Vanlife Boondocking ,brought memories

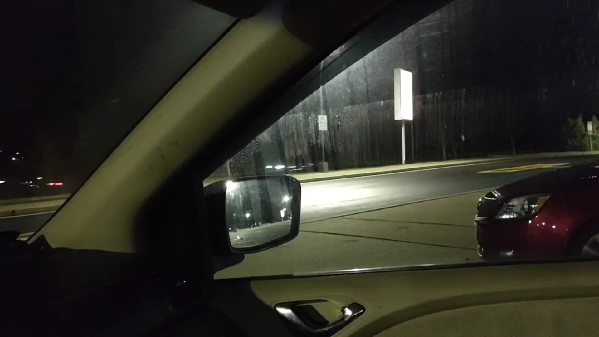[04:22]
guys okay guys so there's the highway okay there is a um Exxon gas station is that what I'm seeing up there? guys I have no idea let's see if I can get a close up I think it's at Exxon
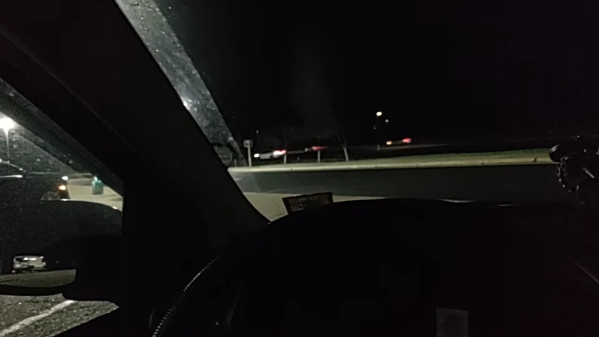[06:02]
my left I would have got off at the exit um right over here I would have entered right through there but I I wasn't sure so I was on my right I thought that I thought this stop was on the right side but no it's on your left side so I had to go a couple of miles up ahead the highway and then it directed me to get off on another exit and then make a left